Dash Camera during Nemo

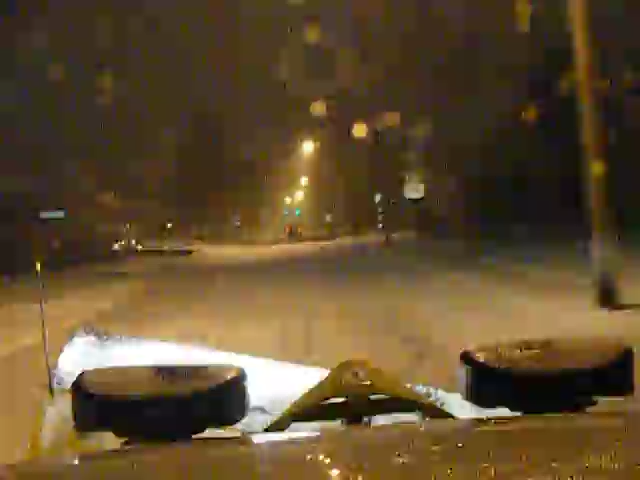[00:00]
Storm Nemo, just testing out this different camera, about three and a half, four inches on ground, upstate New York, we are in the city of Schenectady right now,
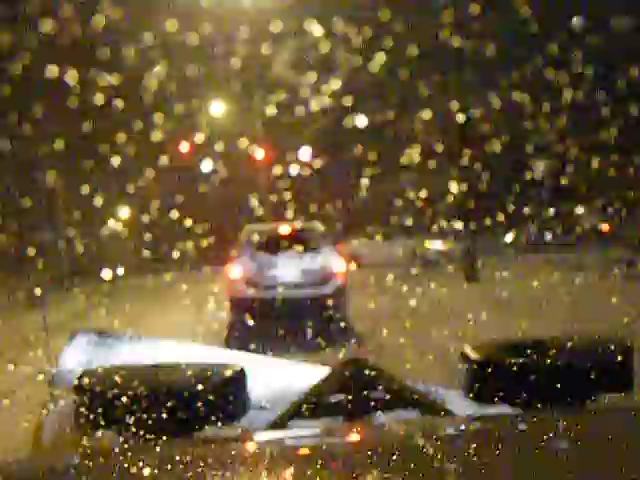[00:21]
about three hours-ish north of New York City, so there is more to New York than Manhattan, a lot of people just assume everything is the fucking city, but, eh, making the rounds, we got three trucks out right now, uh,